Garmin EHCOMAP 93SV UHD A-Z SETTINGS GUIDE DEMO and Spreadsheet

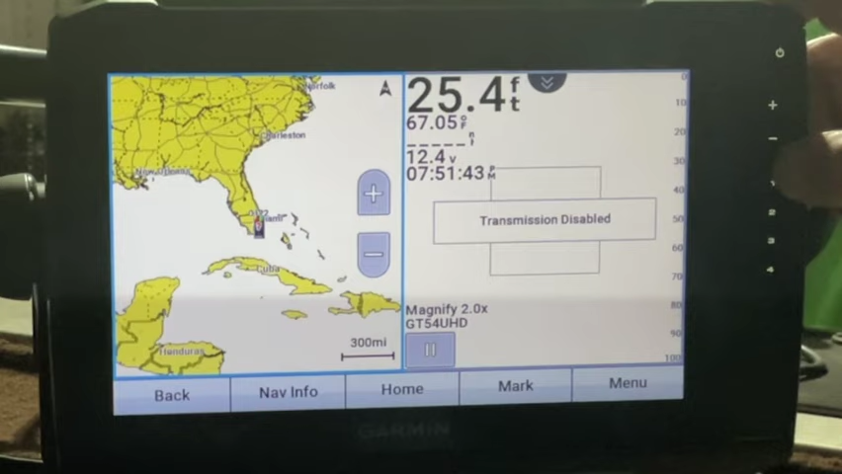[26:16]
On screen: depth 25.4 ft, water 67.05°F
And, we'll set that as shortcut key one. See there. Page saved as shortcut key one.